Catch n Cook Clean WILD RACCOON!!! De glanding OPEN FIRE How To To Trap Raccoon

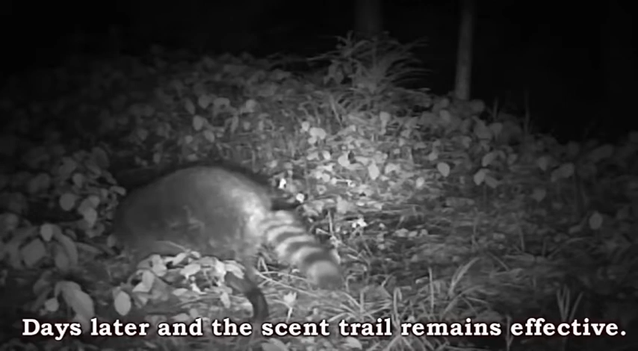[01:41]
Yep. And we've got the trail camera set up over here, so hopefully we catch any of the action.
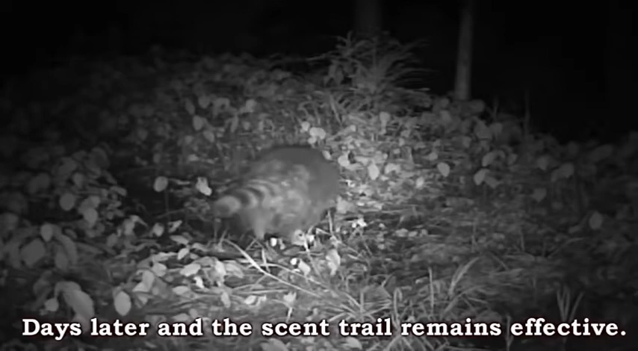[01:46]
If we do catch something, we're going to use that as rights to use the raccoon. If we don't catch anything, we're still going to eat the raccoon.